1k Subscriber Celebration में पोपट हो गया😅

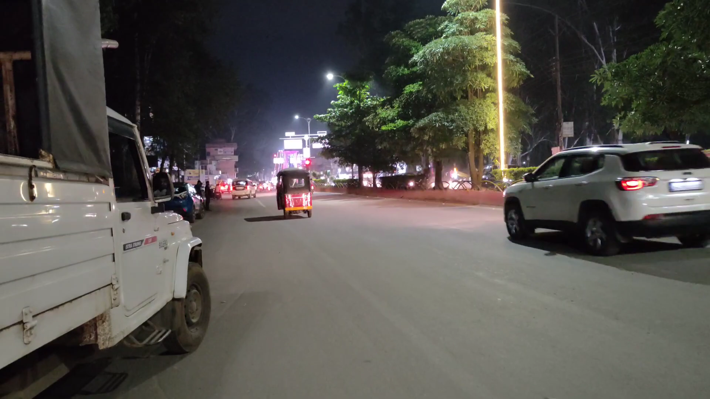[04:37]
अभी हमारे चचा जी बीच में खड़े कर दिये हैं गाड़ी को